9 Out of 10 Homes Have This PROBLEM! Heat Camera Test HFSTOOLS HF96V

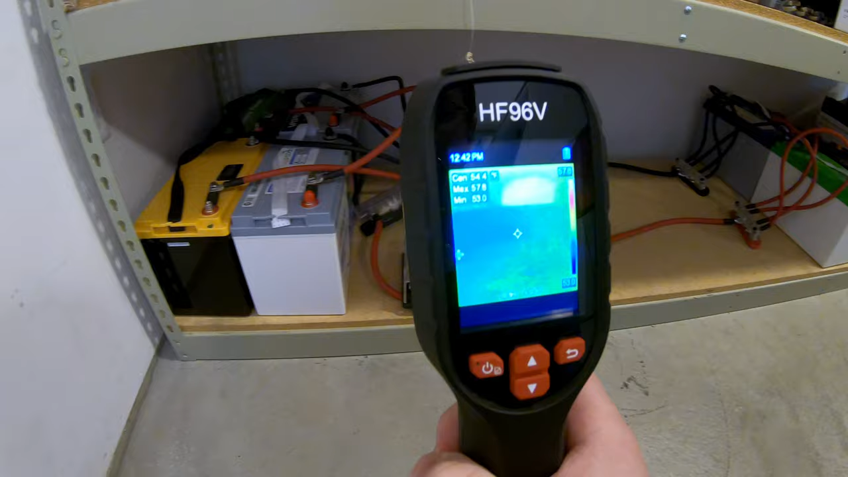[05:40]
and make sure that none of your connections are hot is a very big and important safety deal.
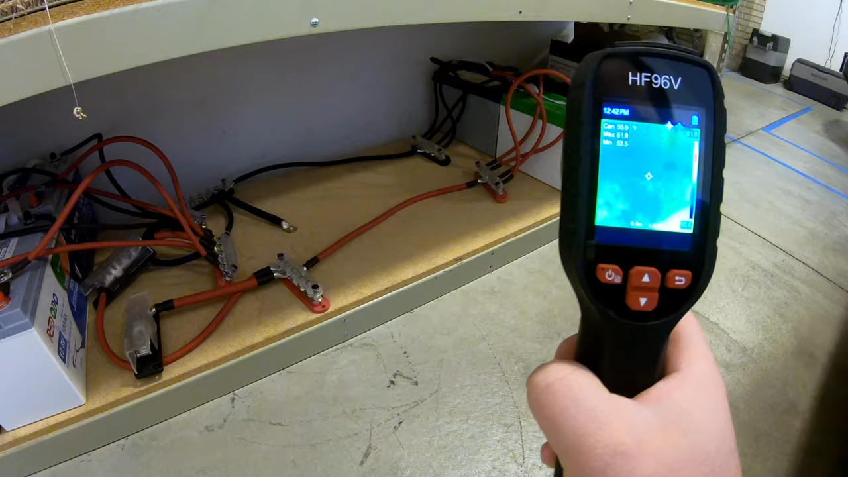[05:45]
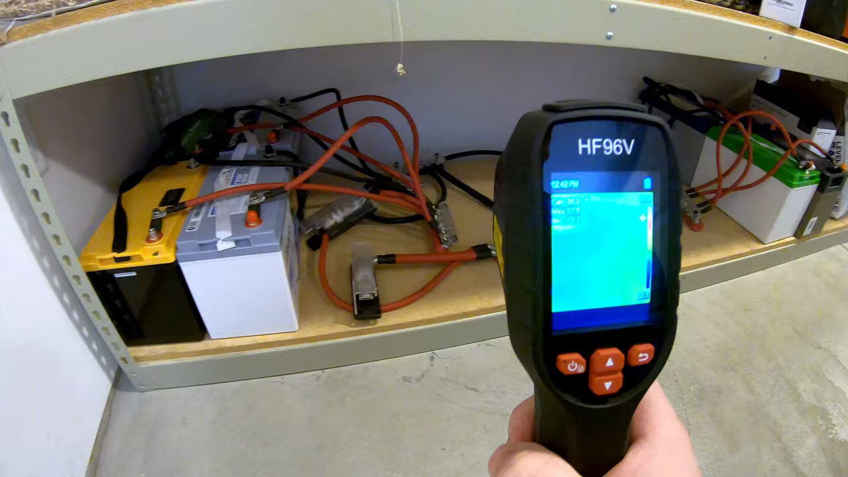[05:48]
So anyway, nothing, no power is running through these wires at the moment.
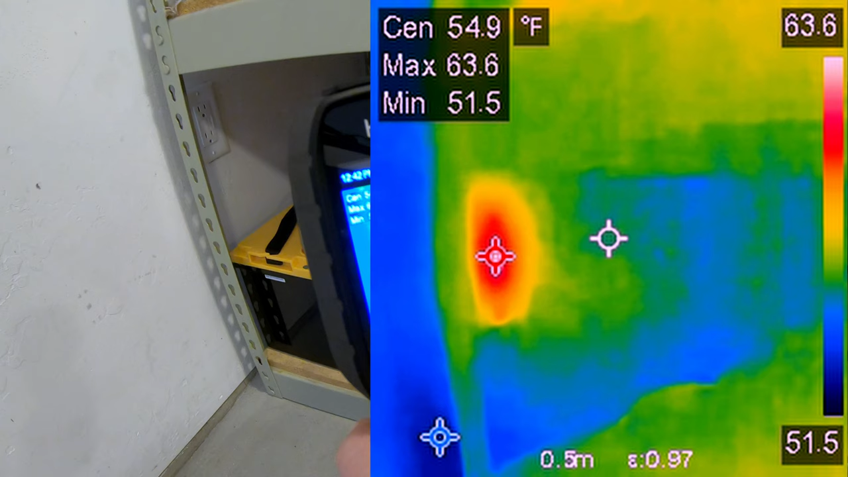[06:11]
On screen: spot 54.9°F, max 63.6°F, min 51.5°F
It's a good 15 degrees warmer than the rest of the room here.
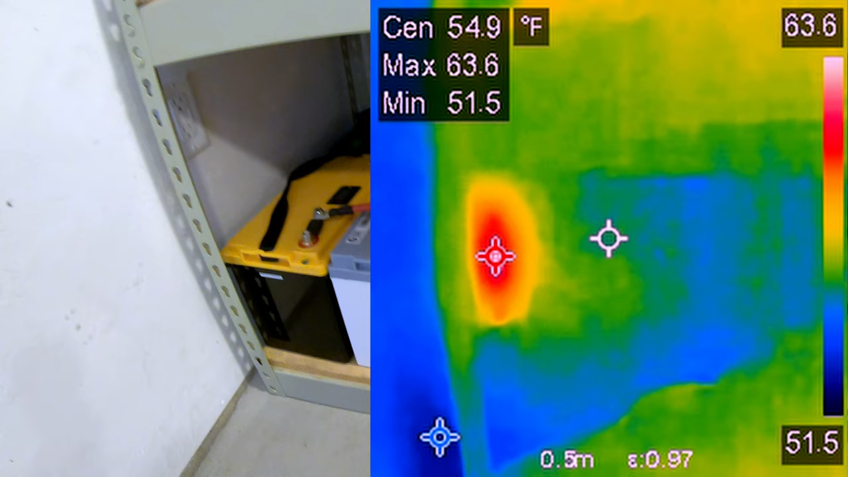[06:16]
On screen: spot 54.9°F, max 63.6°F, min 51.5°F
Very interesting. Might have to actually look into that and see why.
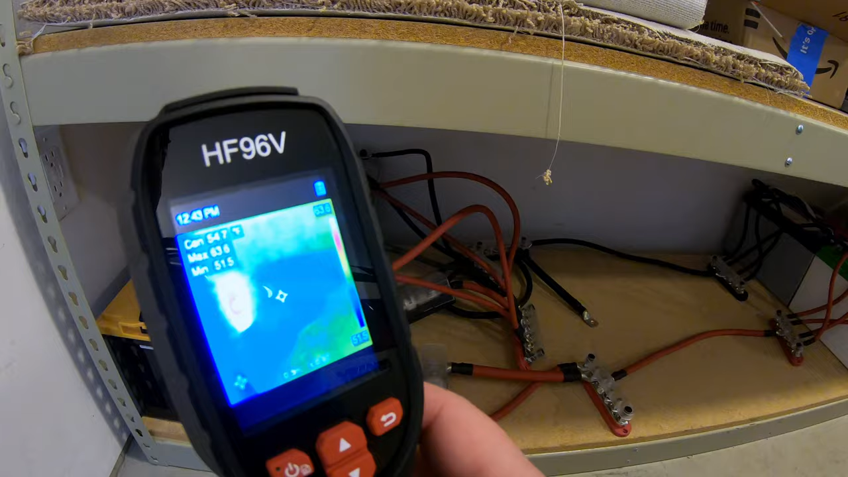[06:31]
So you can see all kinds of cool stuff with a heat camera. And this one's super portable and super convenient.